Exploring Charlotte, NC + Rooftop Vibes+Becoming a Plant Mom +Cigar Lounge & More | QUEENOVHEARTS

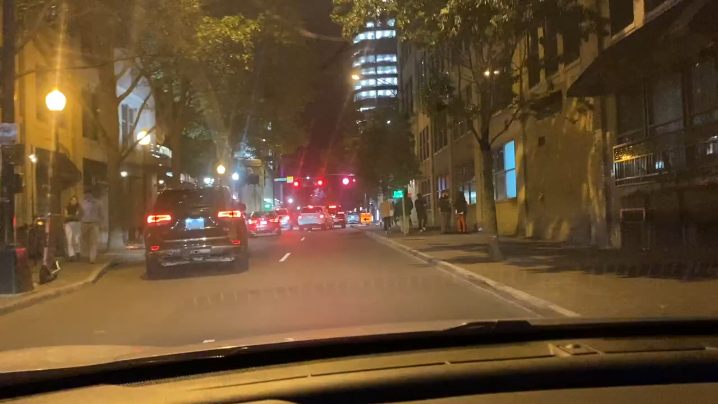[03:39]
Charlotte is looking like at almost 11 o'clock at night.
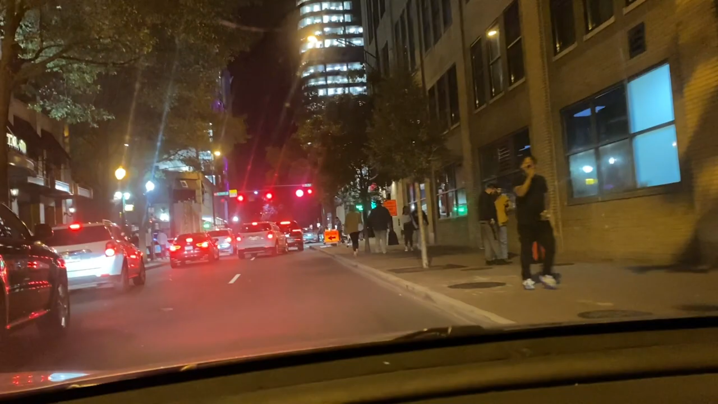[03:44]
People are walking, they're out.
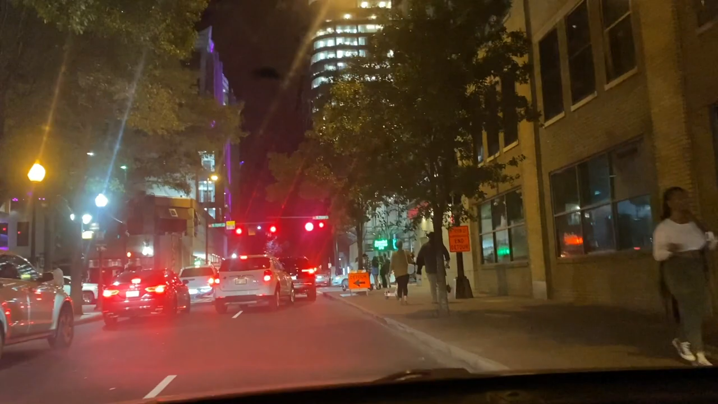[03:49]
I'm surprised there's this many people out in a panoramic, child.
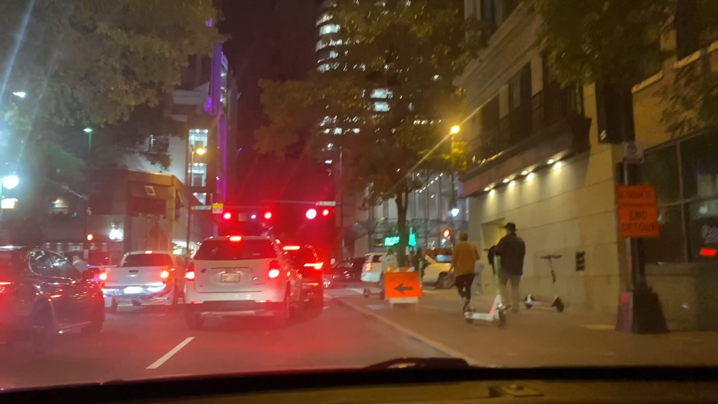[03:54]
But what street am I on? Let me see.
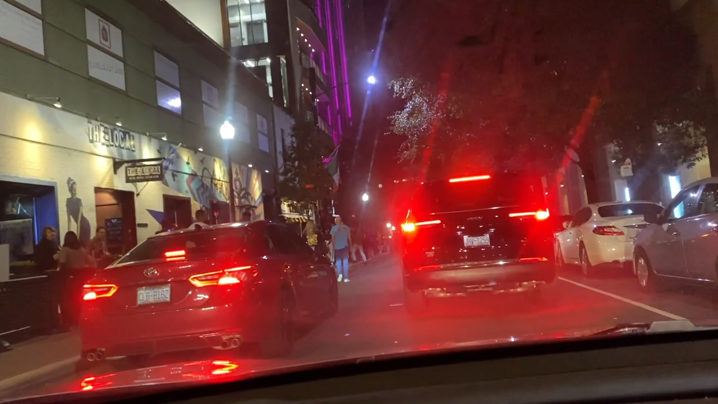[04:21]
Y'all, that's the place I was telling y'all about that has the good lemon pepper wings. Girl, what's going on? It's called The Local, right here on the left side.